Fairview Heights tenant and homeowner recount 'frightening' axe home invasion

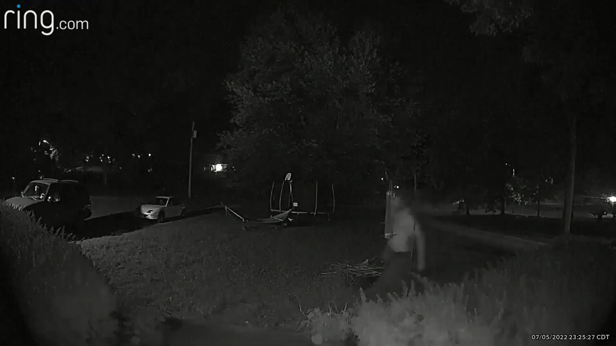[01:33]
Just so for her to see that, I just don't even know what it could have done to her. Homeowner Brittany Yates lives next door on the other side of the house and saw the whole incident unfold.
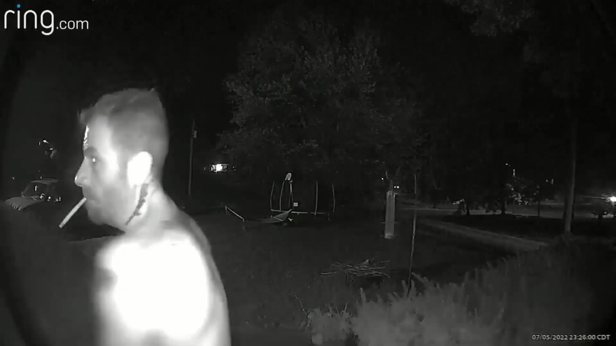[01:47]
On the very same ring camera, police used to identify him before making the arrest the next day.